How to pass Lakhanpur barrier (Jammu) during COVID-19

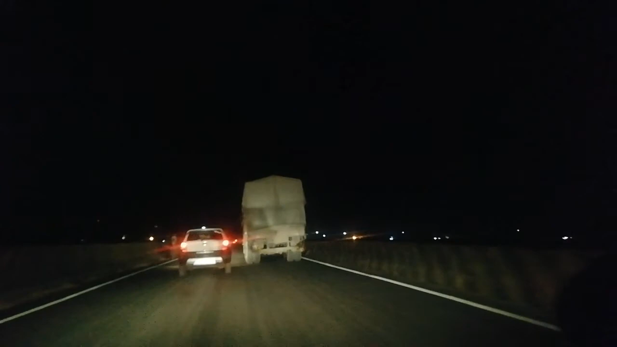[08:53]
अब हम सुजानपुर मादोपुर से होते हुए
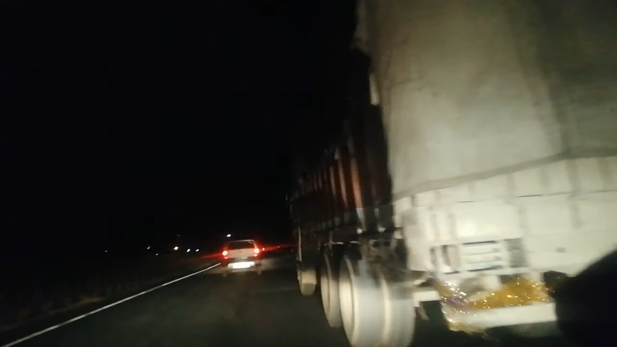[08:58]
लखनपुर के और जा रहे हैं और यह ब्रिच जो है यह लखनपुर और मादोपुर को जोड़ता है